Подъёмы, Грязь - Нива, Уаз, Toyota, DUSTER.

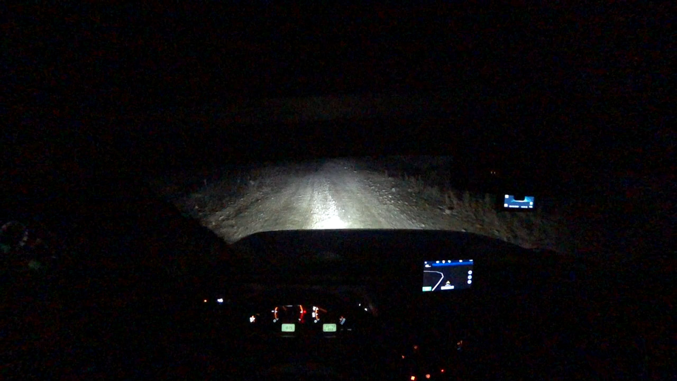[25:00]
Есть у меня видео про новые фары, которые я установил. Весон и лампочки светодиодные. Вот в реалии можно посмотреть, как они сейчас светят. Вот это вот сейчас реально на ближнем свете мы едем.